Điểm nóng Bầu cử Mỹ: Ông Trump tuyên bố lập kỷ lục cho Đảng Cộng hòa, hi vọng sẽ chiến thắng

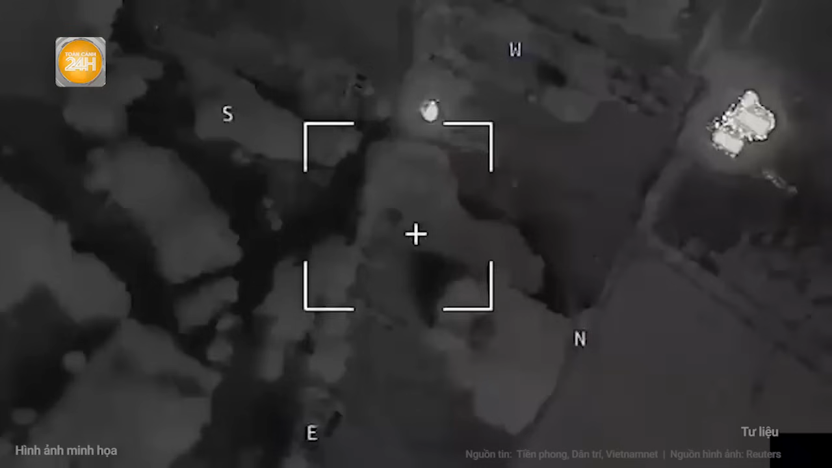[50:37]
Trong những công trình bị hư hại một phần nằm gần ngôi làng
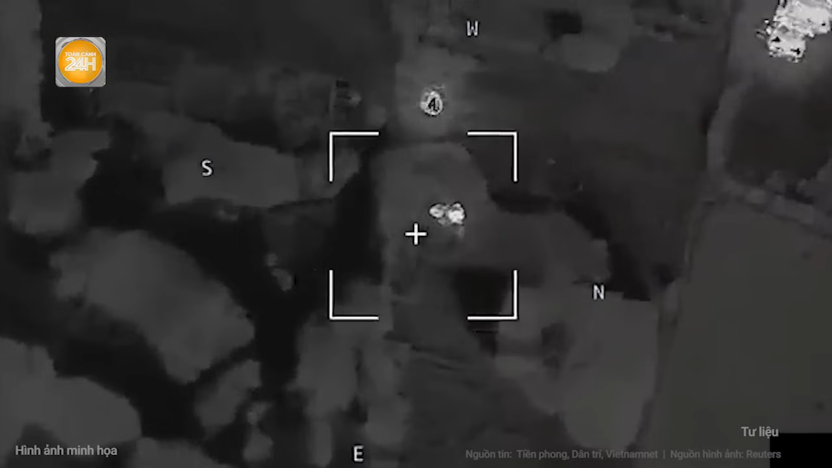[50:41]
ở tiên tuyến điểm tập trung của binh sĩ Ukraine và một kho đạn đã bị phát điện
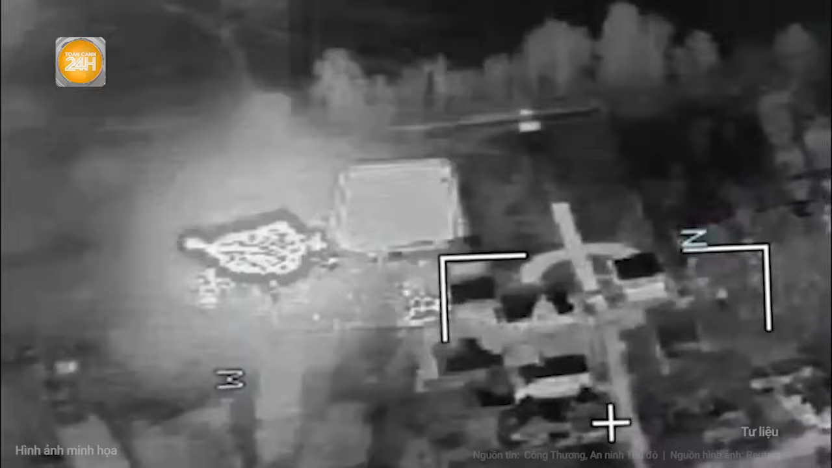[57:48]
gây ra sức nóng và sóng xung kích làn rộng có khả năng vô hiệu hóa sinh lực địch trong phạm vi rộng TOS-2 có tầm